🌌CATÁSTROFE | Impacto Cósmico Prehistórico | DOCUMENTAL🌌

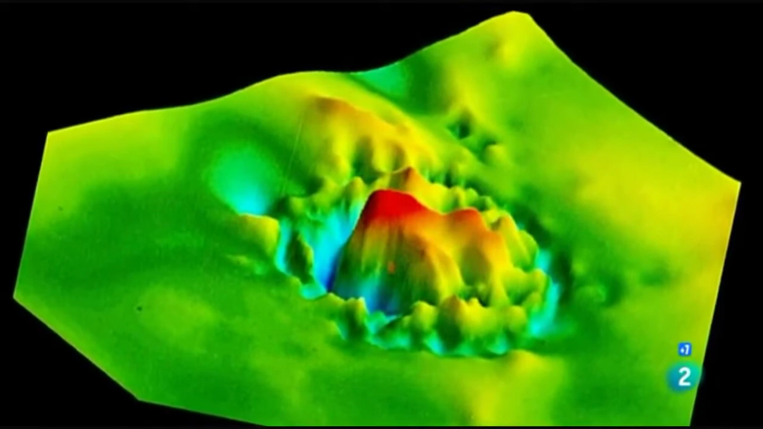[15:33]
Era enorme y muy antiguo. Reunía todas las características de un cráter de impacto.